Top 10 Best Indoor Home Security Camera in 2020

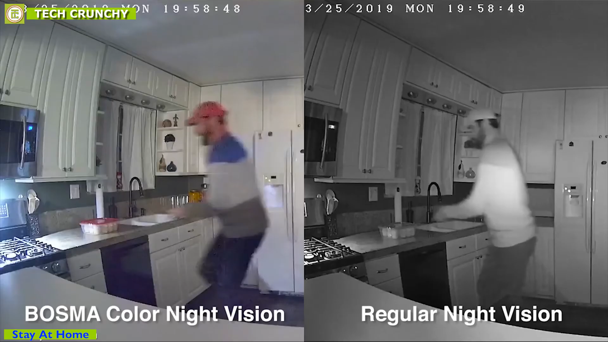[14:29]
It is equipped with advanced imaging sensors that can capture videos with vivid colors even at low light environment. The security cam is also equipped with advanced PIR motion detection that captures only the movements of people and animals.